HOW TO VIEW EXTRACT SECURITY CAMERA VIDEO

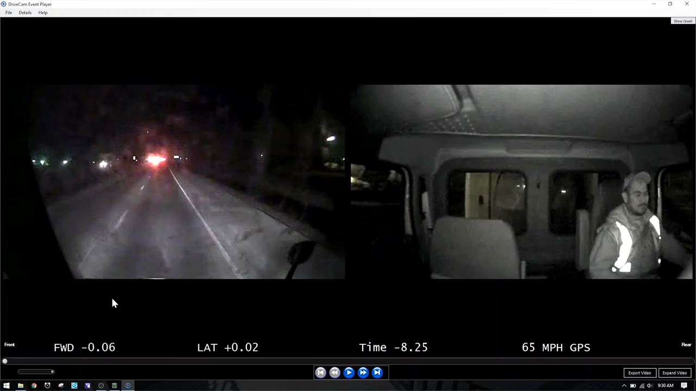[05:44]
file extension on there and now I can see kind of the player is showing me what the video feed excerpt is on this one I've got two angles this was from a motor vehicle accident
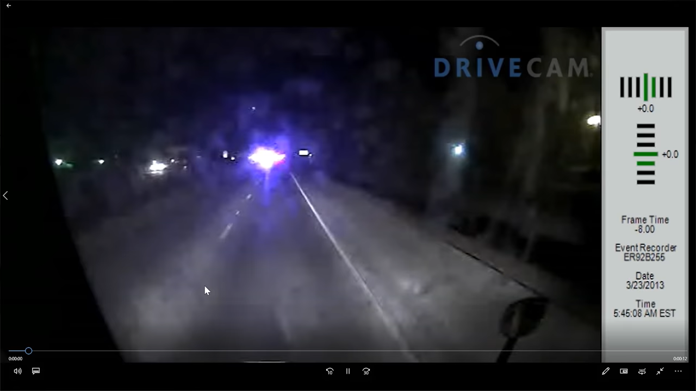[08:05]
the front view of the truck with all this diagnostic information as well and I think that's more of the trend the more modern the software is the